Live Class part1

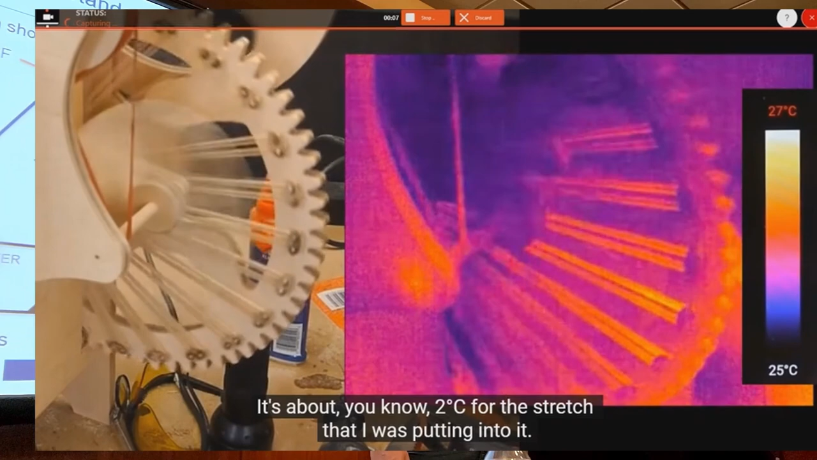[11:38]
On screen: scale top 27°C, scale bottom 25°C
Didn't work all that great, but it's cool because as the rubber bands expanded, it absorbed heat inside.
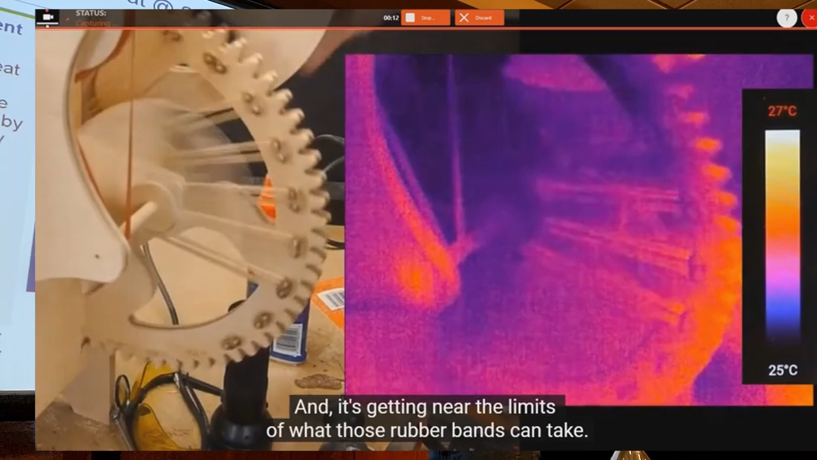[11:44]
On screen: scale top 27°C, scale bottom 25°C
And as they condensed on the outside, or they restricted on the outside, condensed.